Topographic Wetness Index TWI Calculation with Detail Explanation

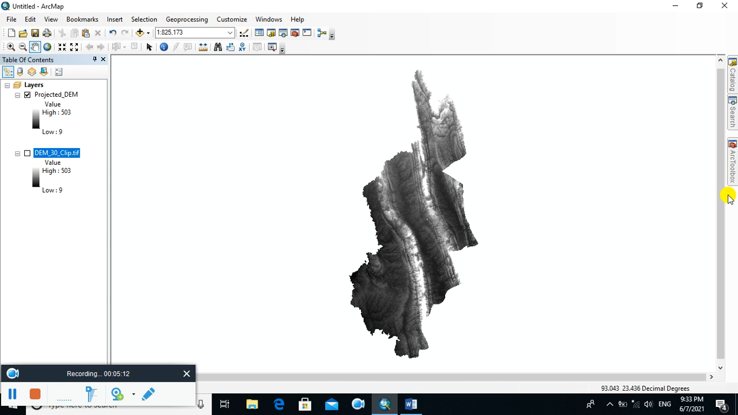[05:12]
calculating topographic witness index is to fill the dem you have to fill the dem click on search bar if you do not find the search bar then click on this step and here type select the projected dem as input surface raster and name the output surface raster as space dem
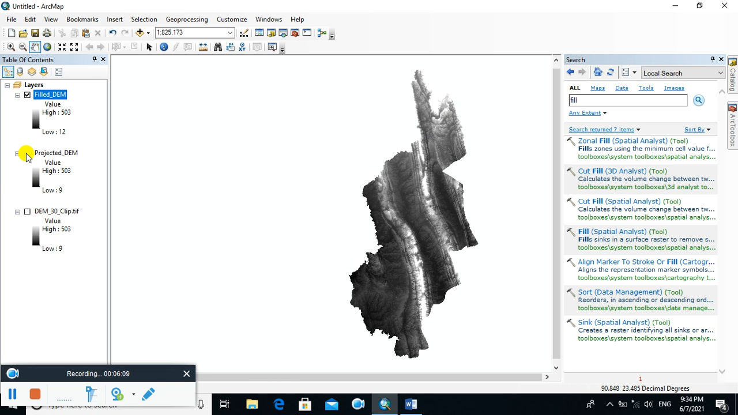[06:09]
next step is to calculate the flow direction of the dem so type here flow direction
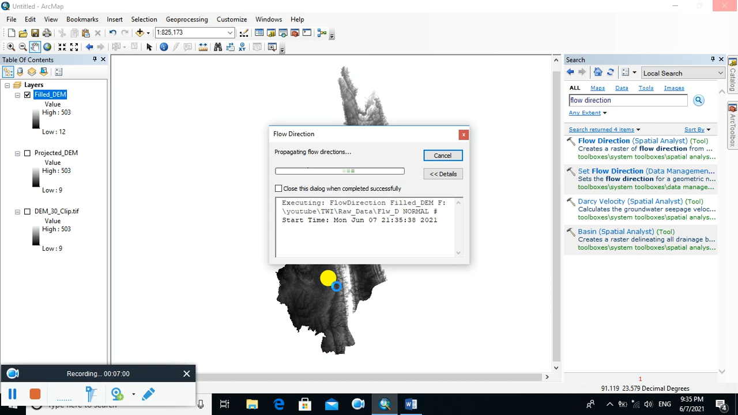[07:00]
now flow direction map is graded
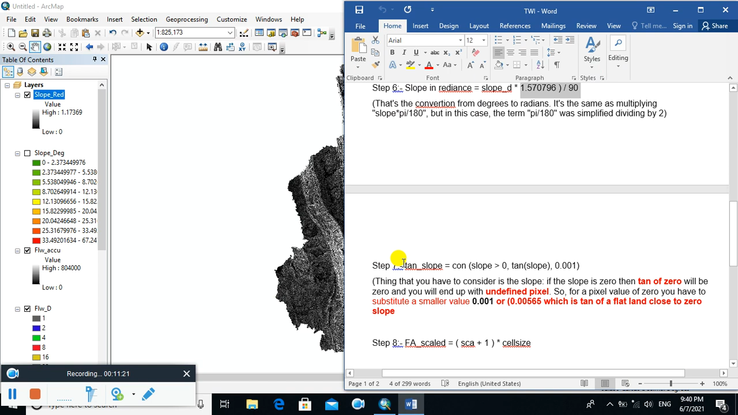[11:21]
The next step is the calculation of 10th slope because Topographic Weightness Index is calculated using this formula LON Flow Accumulation Scale divided by 10th slope. So, now we will calculate 10th slope. This is the formula of calculating 10th slope.
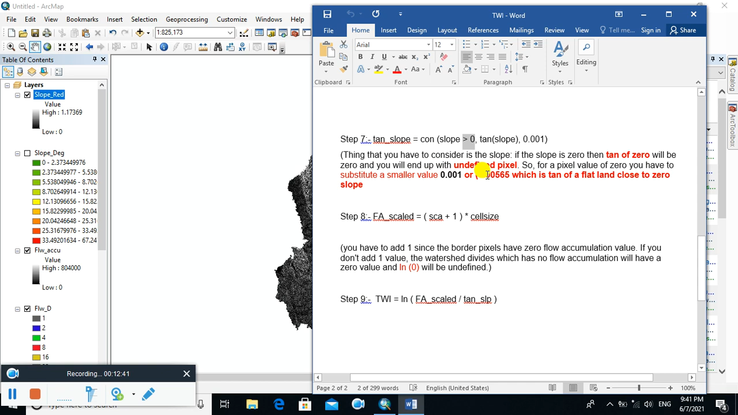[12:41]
In order to remove 0 value, you have to assign 0 value with smaller value that is close to 0.001. Or you can also assign 0 value as 0.00565, which is the 10 of a flat lane close to 0 slope. So, you can select any of this value. Type this equation.
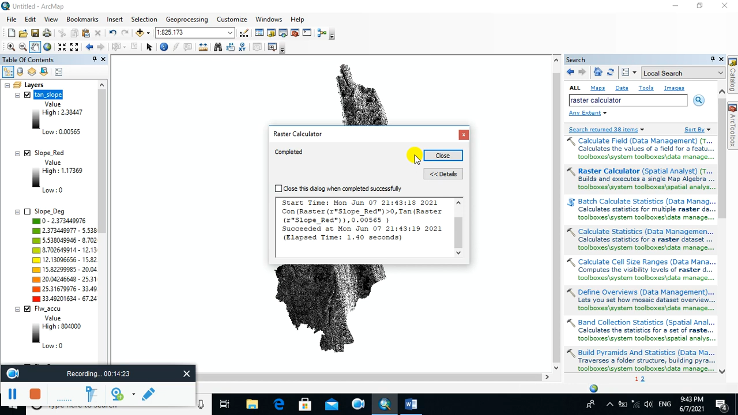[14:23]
so 10 slope is created now you have to scale the flow accumulation because in this case you have to add 1 since the border pixel have zero value here the border pixel that contains zero value you have to remove this zero value